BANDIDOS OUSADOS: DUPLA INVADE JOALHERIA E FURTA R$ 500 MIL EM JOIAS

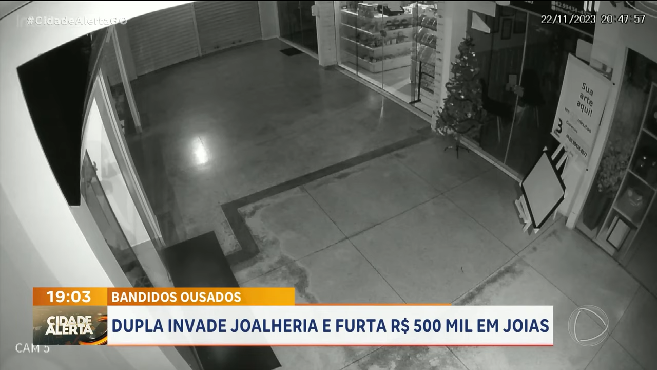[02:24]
eles foram flagrados pelas câmeras de segurança, agindo tranquilamente, colocando os objetos no pescoço e também dentro de mochilas. Nas imagens, é possível ver que os homens parecem escolher uma loja para entrar. Eles arrombam a porta de vidro e começam a pegar tudo o que querem na joalheria.